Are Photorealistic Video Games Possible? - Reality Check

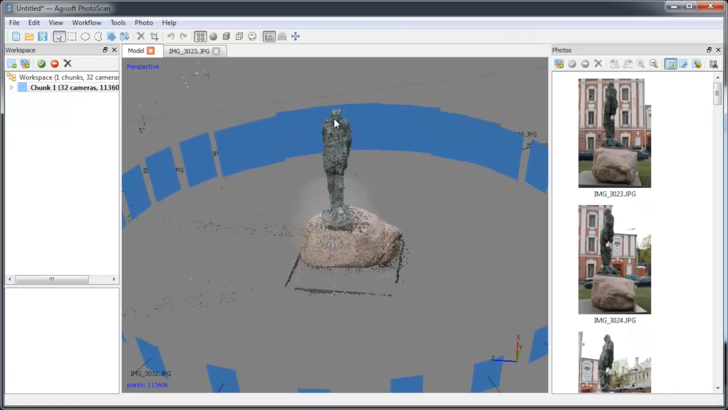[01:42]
Then you plug the pictures into some snazzy software like Photoscan by Agisoft, which uses a big old algorithm to make sense of it all.
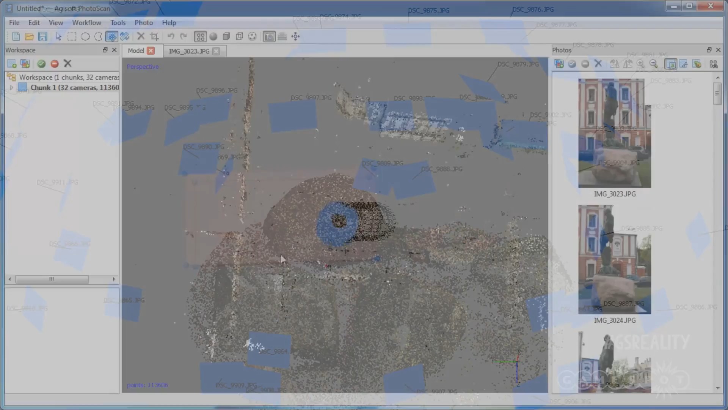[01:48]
So after shoving a load of 2D images in, you get really highly detailed 3D models out, which you can then plonk into your game after compressing the files a bit.